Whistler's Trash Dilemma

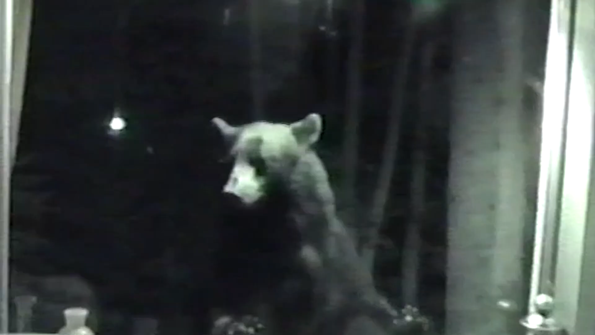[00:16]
And then they break into your house looking for more sources of food.